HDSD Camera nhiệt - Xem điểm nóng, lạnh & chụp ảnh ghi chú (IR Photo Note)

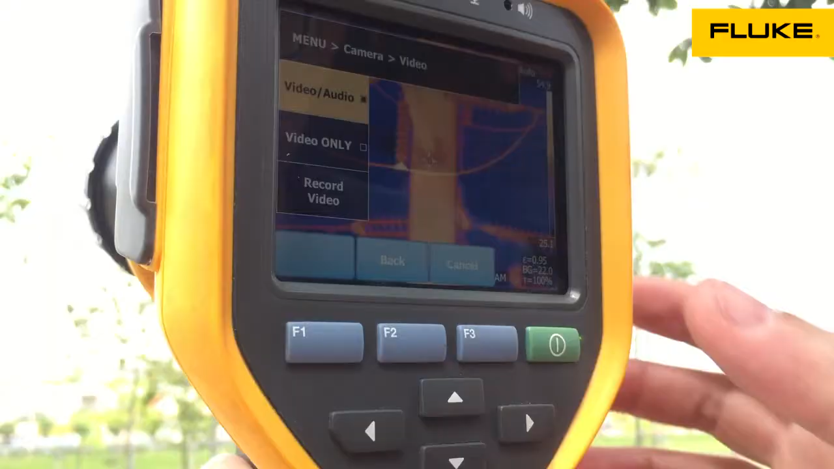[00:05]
Rồi bây giờ mình sẽ mở thử lên cái phần là phát hiện điểm nóng.
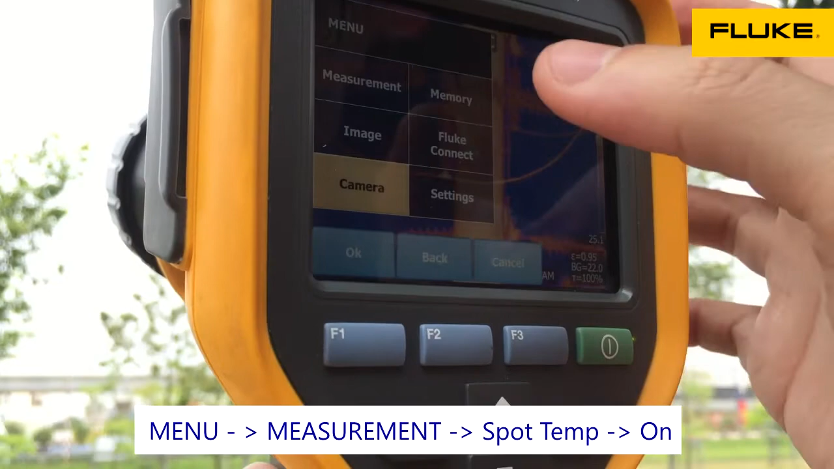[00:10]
Chúng ta bấm vô phần đo, bấm vô nhiệt độ và phát hiện cái điểm nóng nhất lên đó.
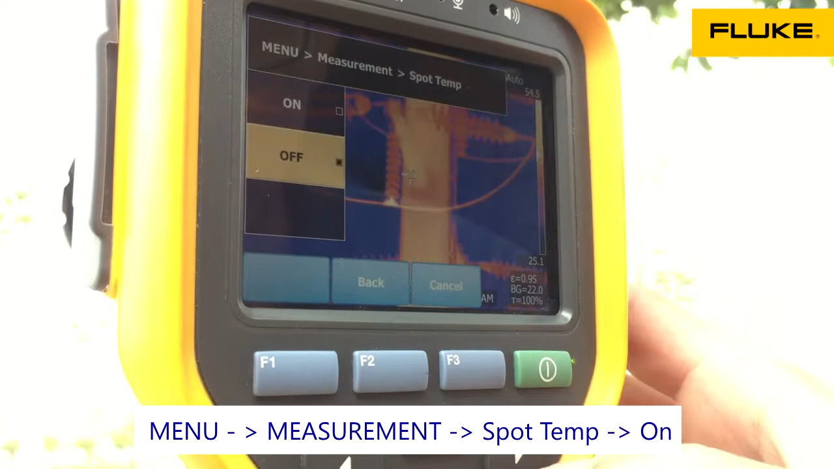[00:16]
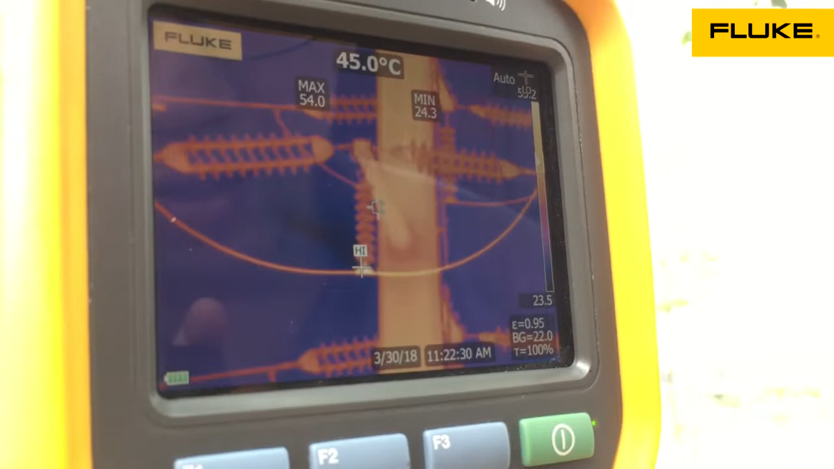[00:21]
On screen: spot 45.0°C
Rồi thì với cái camera này hiện thời chúng ta đang thấy một cái điểm nóng 54 độ đây.
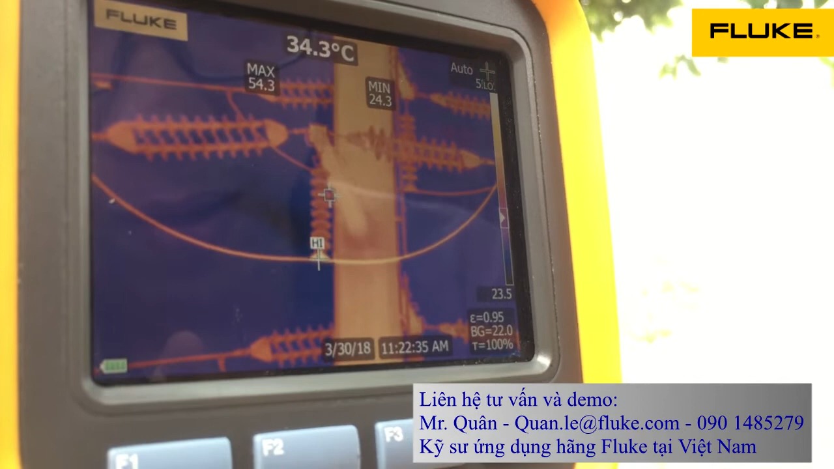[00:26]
On screen: spot 34.3°C
Tôi có thể bấm nút chụp và lưu tấm ảnh này lại đó.
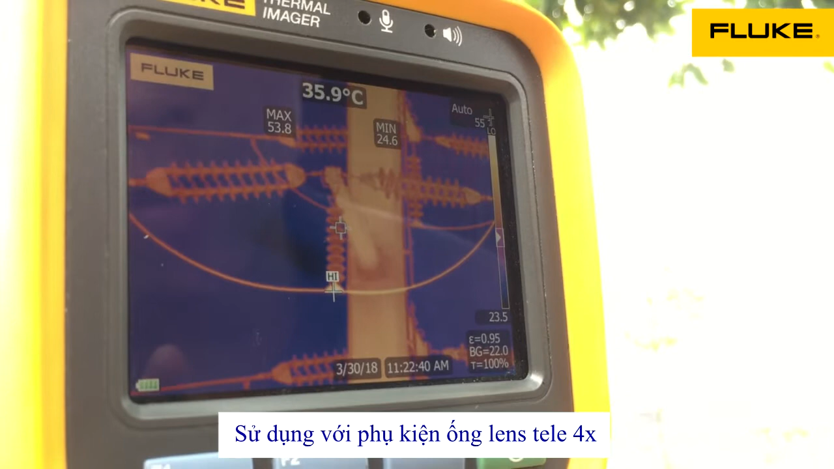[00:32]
On screen: spot 35.9°C
Như vậy là đây là khoảng cách xa 60m và tôi nhìn thấy rất là rõ cái điểm nóng này rất rõ. Rồi ta có thể di chuyển để quan sát những cái điểm khác.
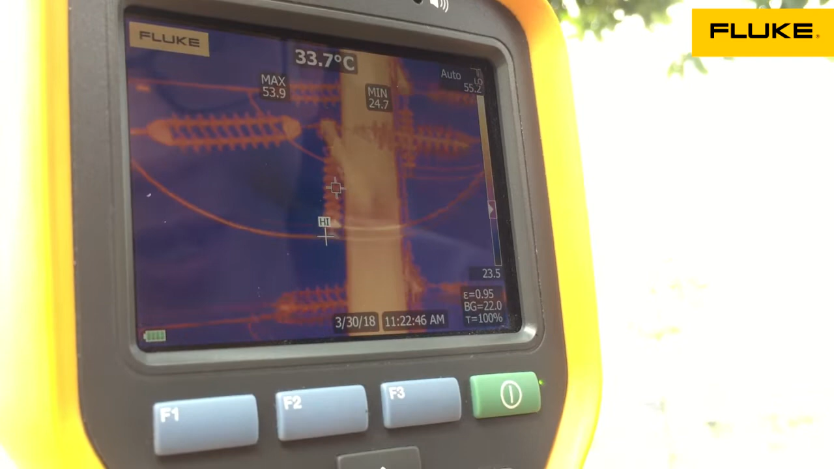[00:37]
Chúng ta có thể di chuyển để quan sát điểm bên tay phải và bên tay trái.
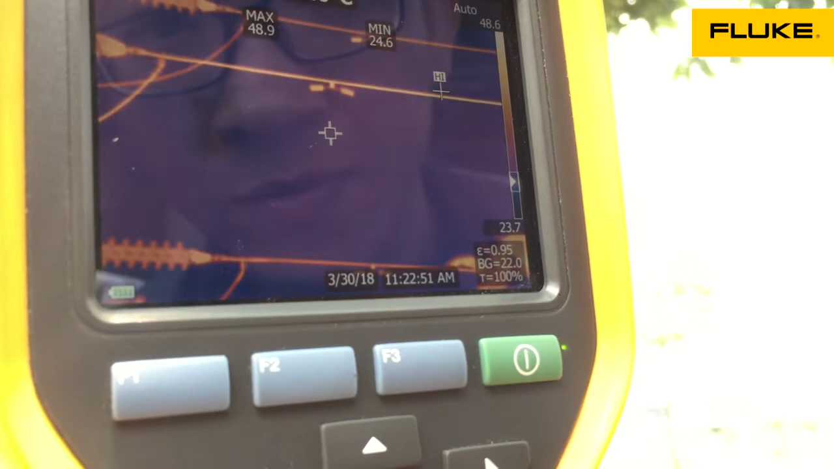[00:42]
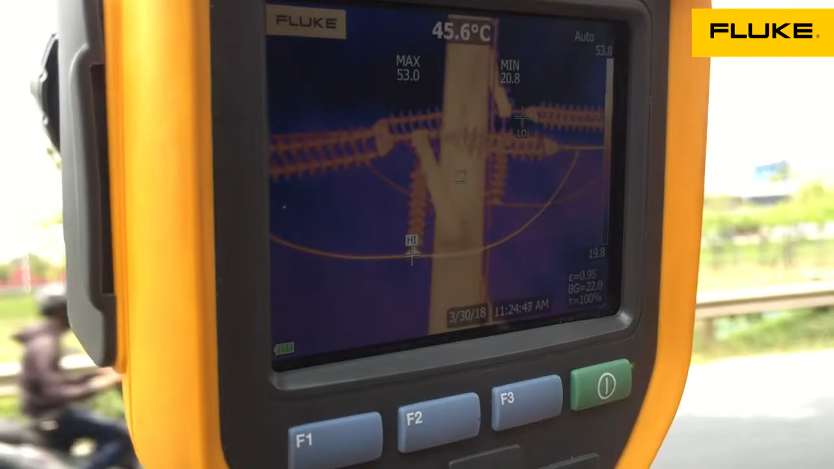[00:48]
On screen: spot 45.6°C
Bây giờ chúng ta sẽ tiến hành chụp ảnh nhiệt và sử dụng chế độ IR Photo Note để mà ghi chú
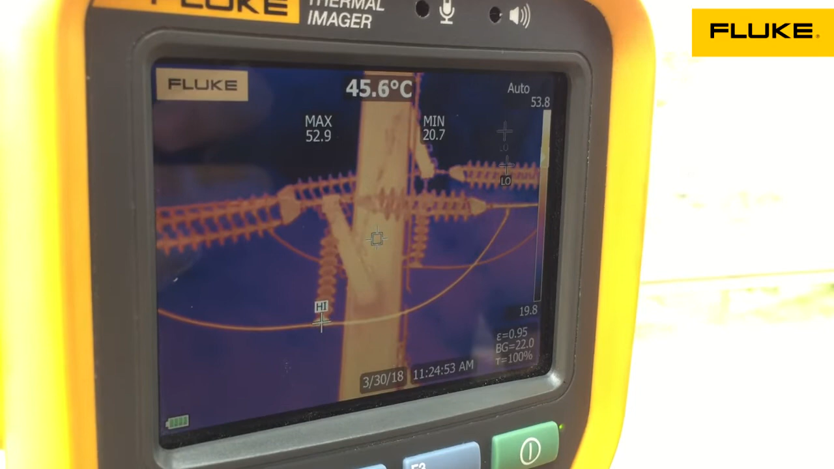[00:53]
On screen: spot 45.6°C
lại thông tin về cái vật thể cũng như vị trí chụp.
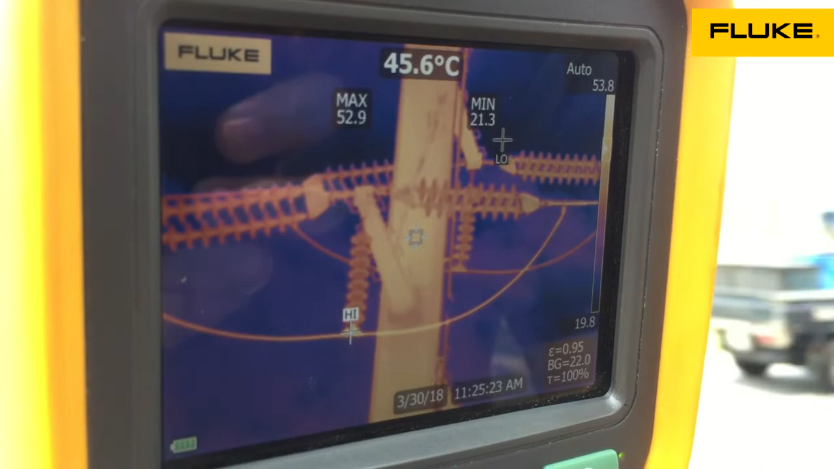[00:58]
On screen: spot 45.6°C
Rồi bây giờ khi mà chúng ta phát hiện một cái điểm nóng, một cái điểm nhiệt độ cao chẳng hạn như là 53 độ đây,
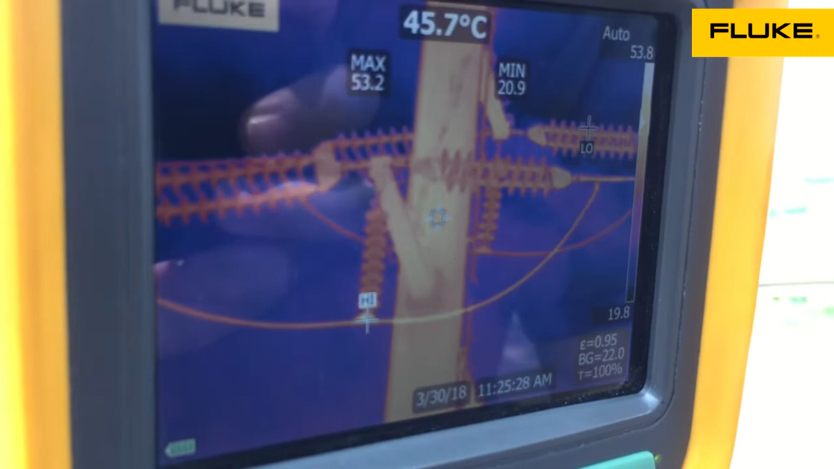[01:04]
On screen: spot 45.7°C
thì chúng tôi có thể bấm nút chụp để mà lưu lại và nó đã lưu cái hình ảnh này.
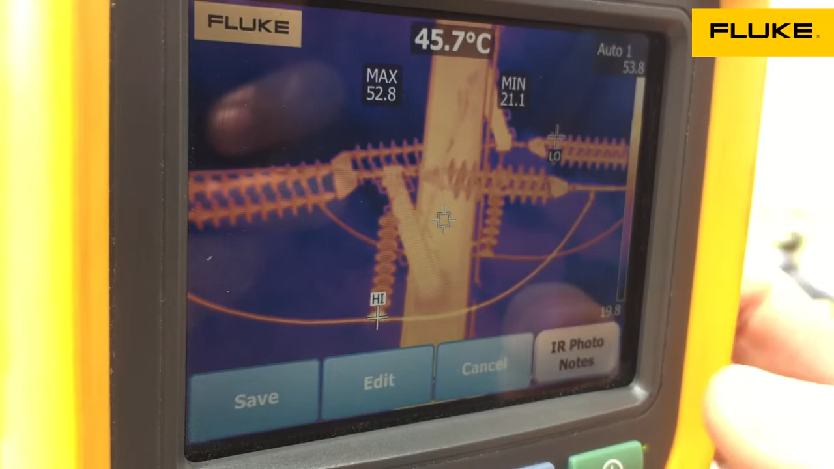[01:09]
On screen: spot 45.7°C
Thì bây giờ chúng ta có thể bấm nút IR Photo Note ở đây. Đó, trên màn hình có cái nút này để chúng ta lựa chọn.
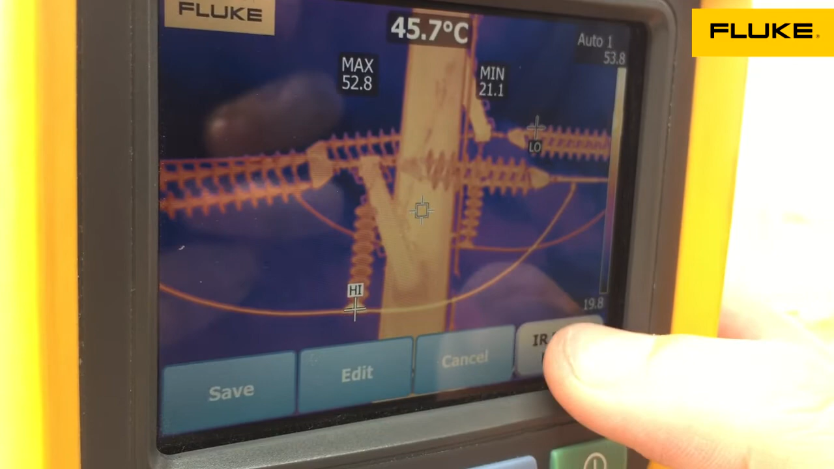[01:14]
On screen: spot 45.7°C
Chúng ta sẽ bấm Photo Note để mà chụp thêm những cái ảnh phụ.